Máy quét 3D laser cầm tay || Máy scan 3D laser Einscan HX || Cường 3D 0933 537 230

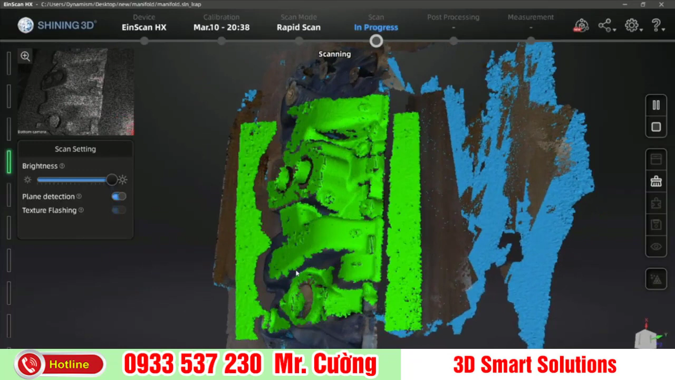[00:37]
therefore make sure that your computer meets or exceeds the processing requirements needed by your 3D scanner.
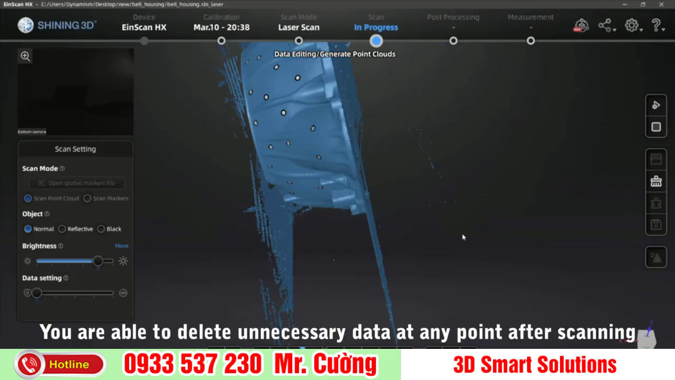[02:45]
you can then generate the mesh of your 3D scan.